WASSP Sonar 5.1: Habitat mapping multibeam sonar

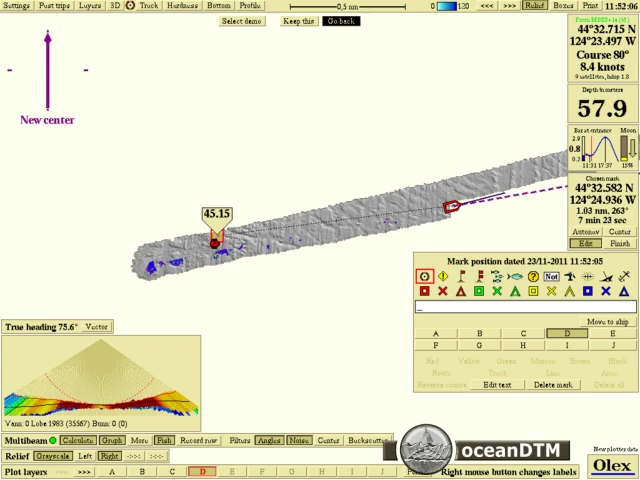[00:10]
On screen: depth 57.9 m
You can see here we've mapped out these fish schools in three dimensions.
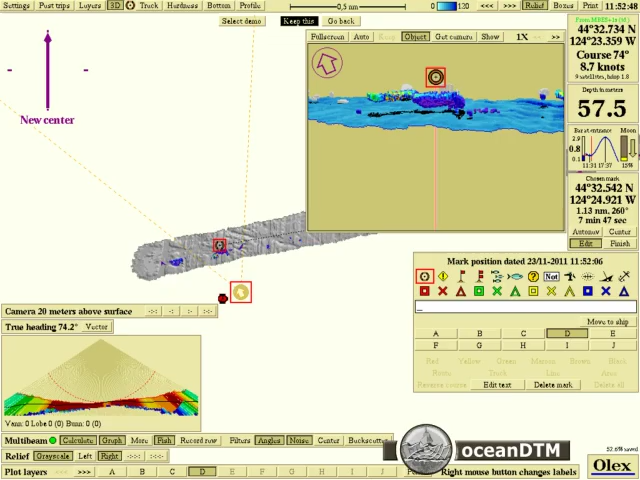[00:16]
On screen: depth 57.5 m, speed 8.7 kn
This is what a similar school of fish over a similar ground type would look like in a single beam sounder.
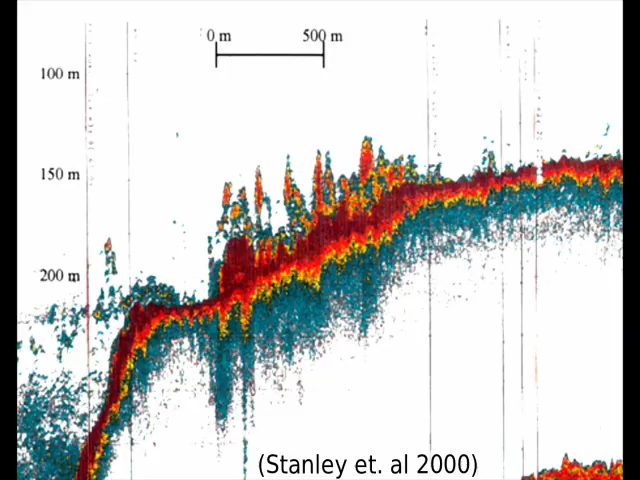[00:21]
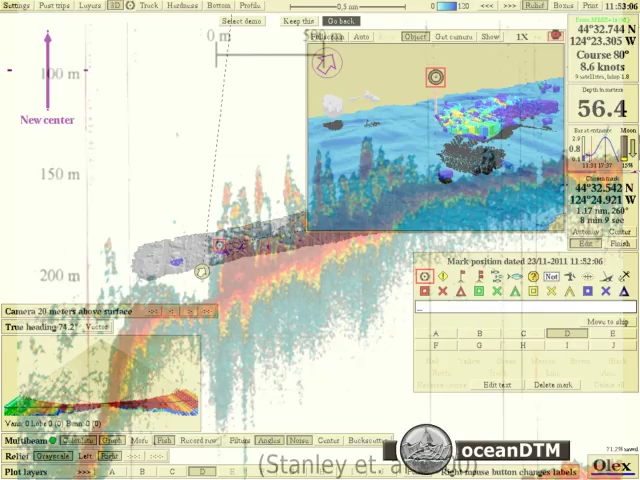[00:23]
On screen: depth 56.4 m
And you can see that we get a much better feel for the shape and size of the schools of fish,
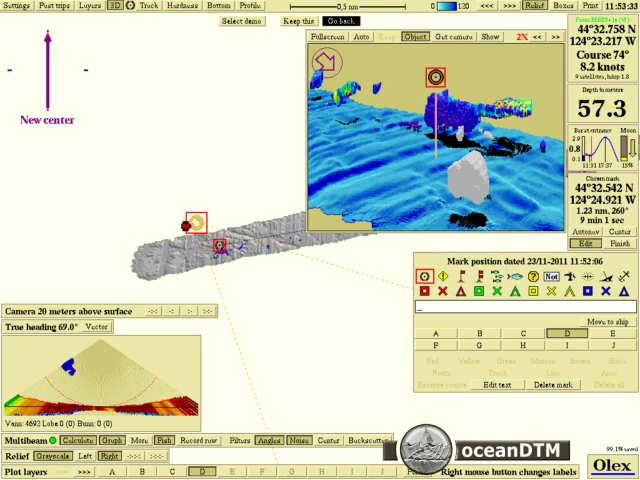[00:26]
On screen: depth 57.3 m
along with the associated ground type whenever we look at them in the OLEX.
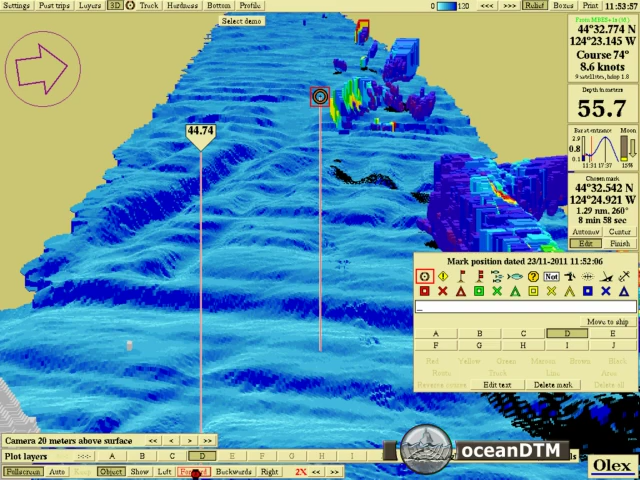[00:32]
On screen: depth 55.7 m
So these are the typical types of fish and the typical types of ground we get in this area.
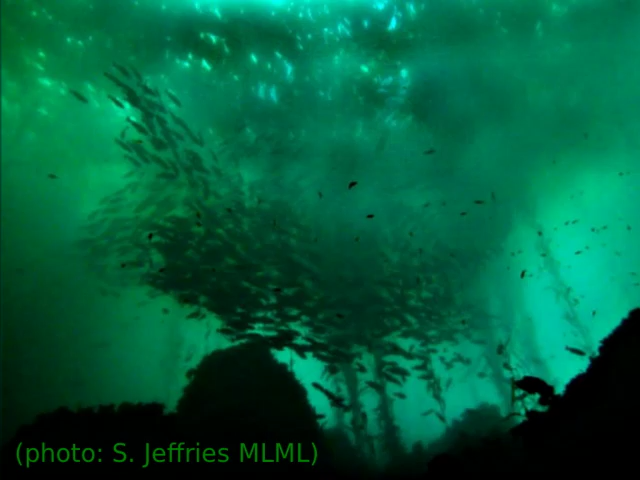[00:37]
You can see here as we go along and view the mapping in three dimensions,
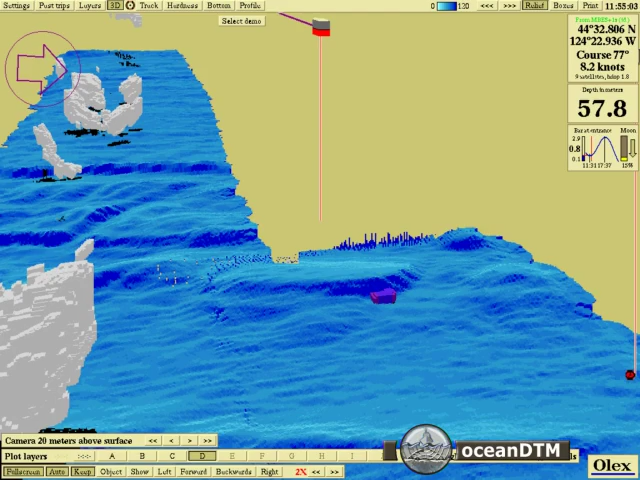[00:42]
On screen: depth 57.8 m
we pick out these ridges that cross the swath bathymetry.
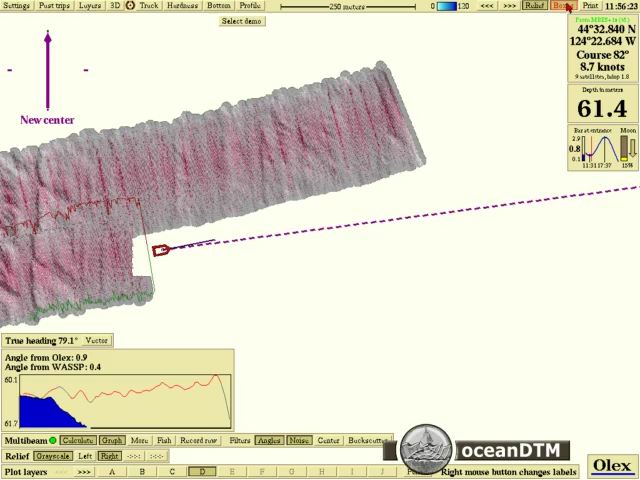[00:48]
On screen: depth 61.4 m
We also can look at the backscatter. So this tells us the seabed type. As we can see we get much better returns from between the ridges. And these ridges are likely soft rocks that have vegetation encrusted on them, giving a weaker return.